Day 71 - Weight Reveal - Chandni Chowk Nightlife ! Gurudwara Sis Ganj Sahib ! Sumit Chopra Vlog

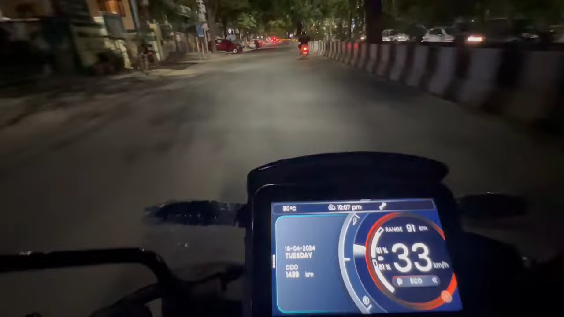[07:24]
हो गई है और अब निकल गए हम चांदी चौक के लिए अभी 40 मिनट दिखा रहा है गूगल मैप कि अभी भी लग जाएगा इस टाइम प शुसा रहा है न चलो जी चलते अफट अफट उट भाई इस जगहां पर हमेशा जो है ना
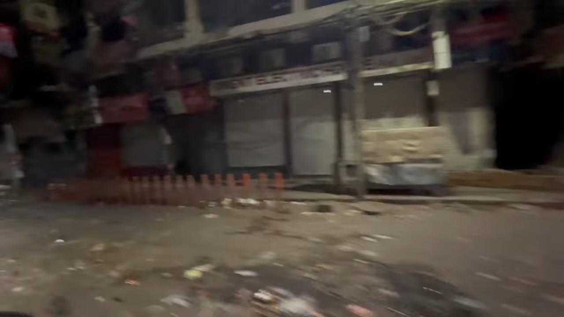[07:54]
रॉनक की रॉनक देखी है और पहली बार जो है अमेंना सुमसान एरिया देख रहा हूं
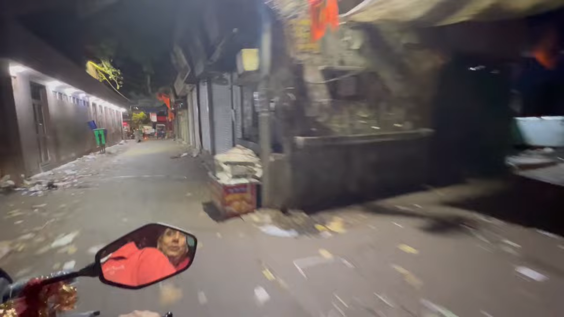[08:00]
लेकिन इतने अराम से वान निकल पारे हैं यह बहीं बढ़ी बात है और यह